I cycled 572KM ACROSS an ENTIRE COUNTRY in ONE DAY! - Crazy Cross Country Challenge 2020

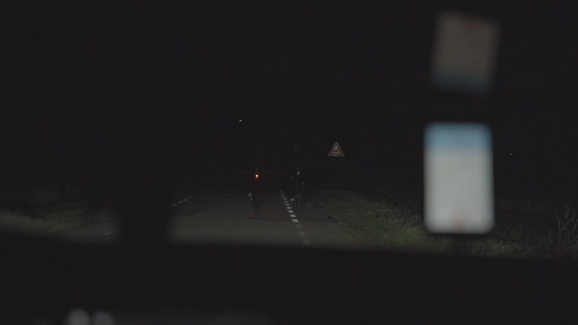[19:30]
Stein! Popped up out of nowhere!
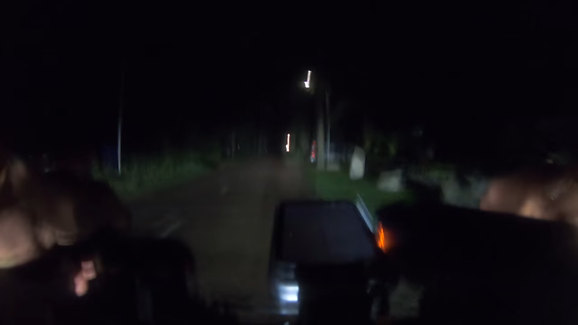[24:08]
So, there I was riding solo for a while. In the middle of the night, pitch black, dead quiet streets. I felt really good and I was pushing pretty hard. And just when I passed the border into the last province,
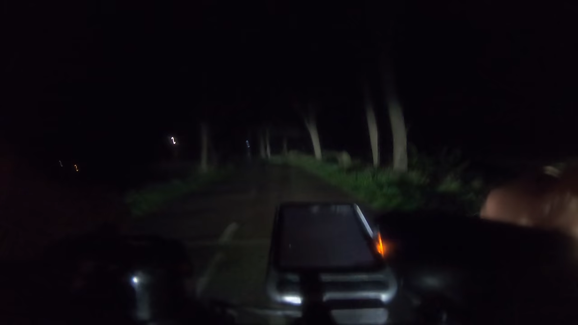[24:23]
as I was approaching the city of Groningen, two guys loomed up out of the dark. As two pocket rockets, they flew past me yelling, "We're here to pull you past Groningen!" Dude, I was so excited. Hey! Woohoo!
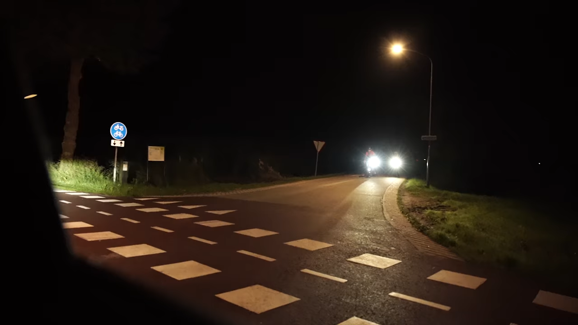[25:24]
We absolutely raced through the city and meanwhile
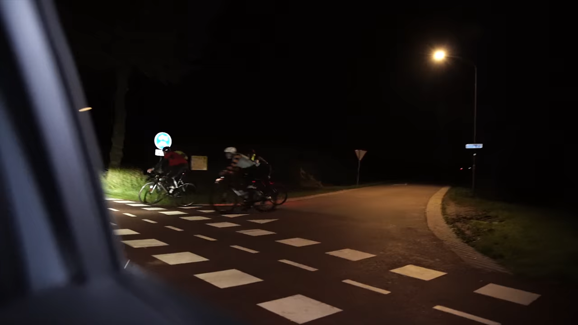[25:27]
picked up two guys along the way that continue with me further north.